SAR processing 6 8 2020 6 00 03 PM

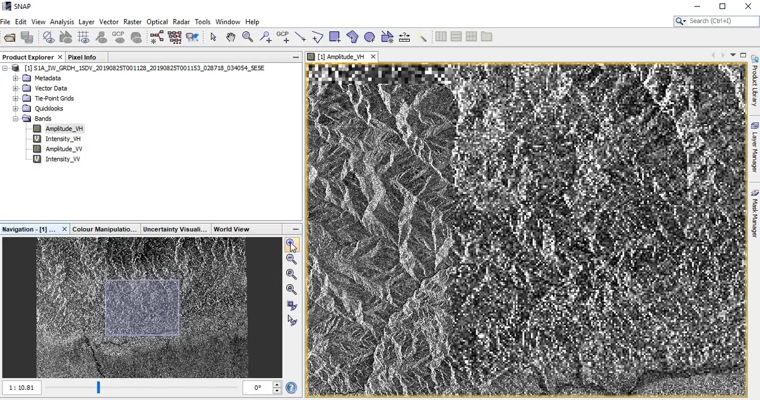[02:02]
here perhaps you are in our familiar with the snap interface so we can zoom in and zoom out from here I'm just focusing the image area and then looking around see this image is very difficult to interpret at the moment we have to do some pre-processing steps basically we have work in the geometric and dramatic calibrations to make the image interpretable basically first of all I'd like to show you how to subset this image because this is the very big size
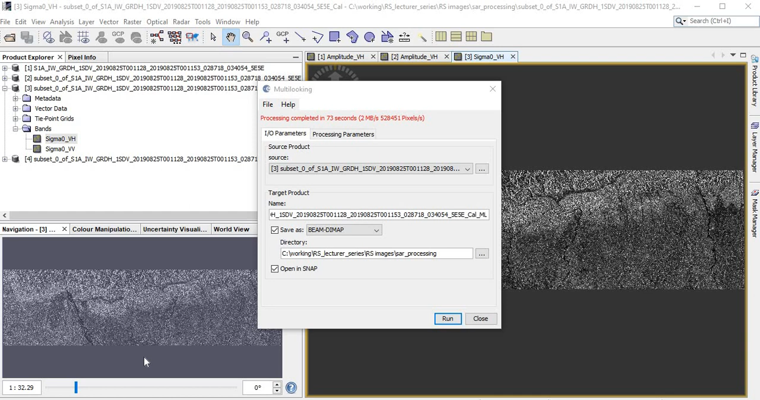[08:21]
this is the outcome of the multi look we can see the quality here right there is a significant differences then I open this
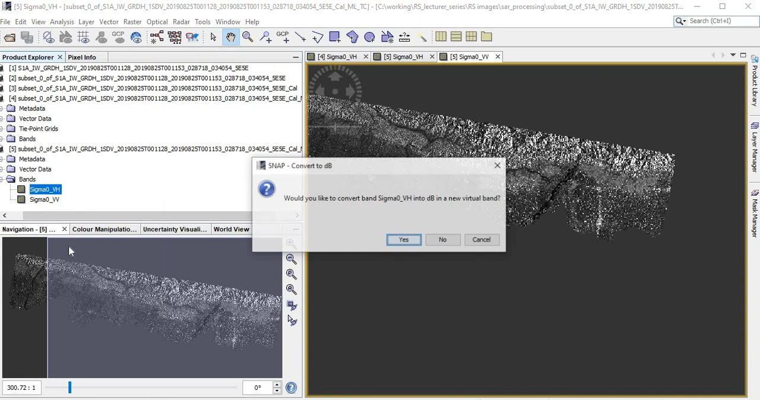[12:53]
Sigma not value to the DB just right click here right click then go for the linear to from DB click here yes it creates it then click right click here you need to do it to from DB click here yes
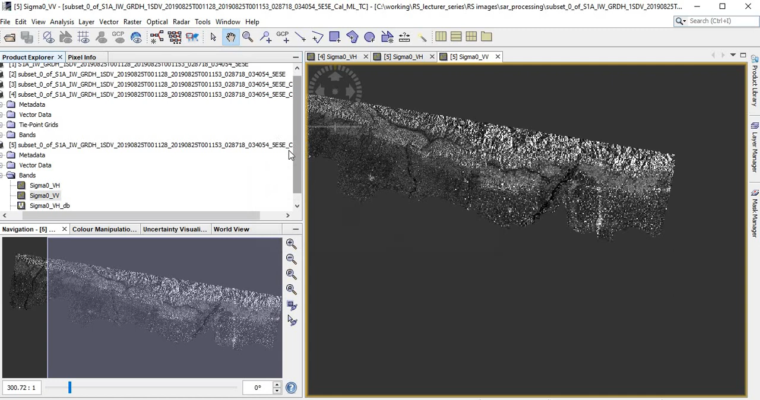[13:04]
and it is the divi apparently I can see what is the differences so this is the image ready for the analysis now we can export it we can save it in the
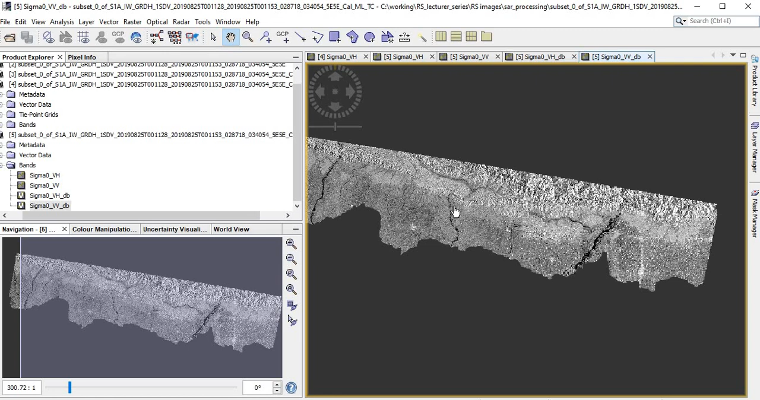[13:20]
different formats different extensions and then process it or we can process it here as well like can perform several raster operations let's say like like classifications segmentations are we can export this value different ways we can perform the band map or anything where you
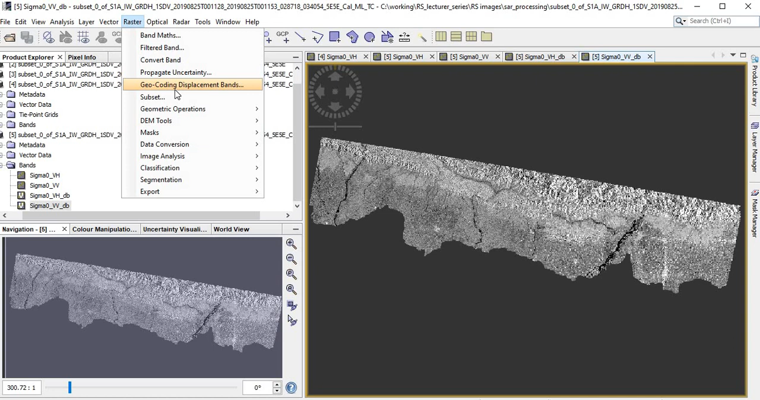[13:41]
would like so this is the pre processing complete pre processing steps for this sign is and you you